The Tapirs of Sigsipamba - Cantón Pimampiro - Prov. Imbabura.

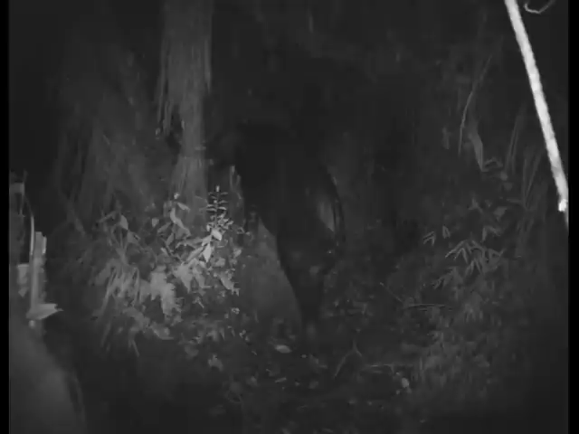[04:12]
These clips were filmed using a camera trap, a camera that senses movement and heat and films when triggered.